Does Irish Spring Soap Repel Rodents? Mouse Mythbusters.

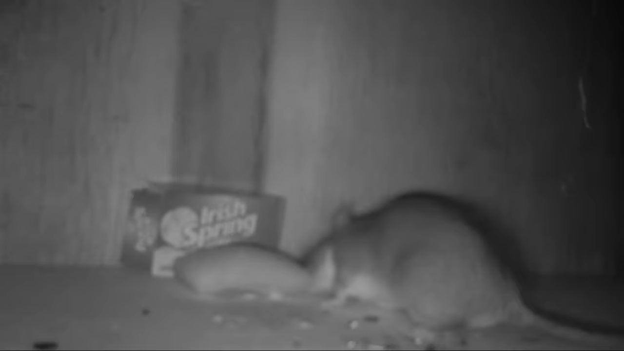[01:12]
Let's take them out of the bag. Now we're going to open up the bag. I left three bars of irispring soap out in the barn for a full week, and there was no indication that it works as a rodent repeller.